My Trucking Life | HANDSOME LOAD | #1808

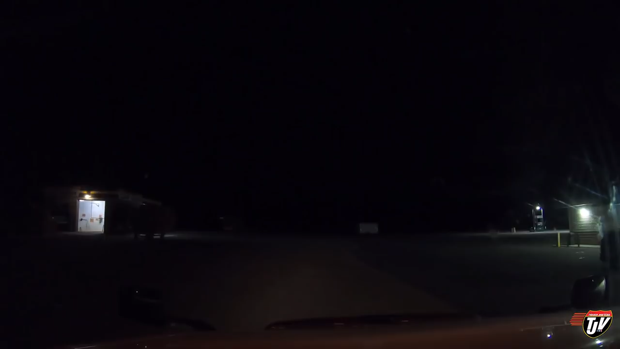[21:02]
My trucking app that I use, it said they had truck parking here. Why is there no other trucks parked here though?
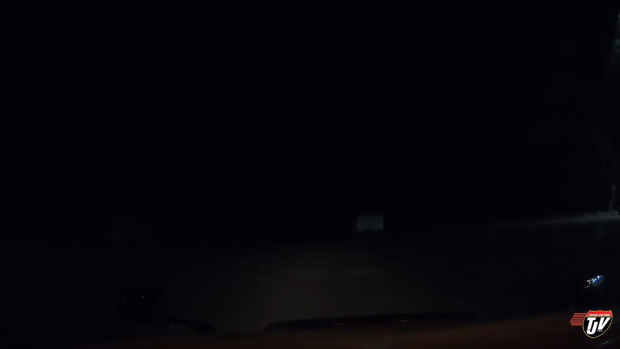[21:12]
Is truck parking at the back? In 400 meters, make a U-turn if possible. No, Mandy, I gotta find a place to park.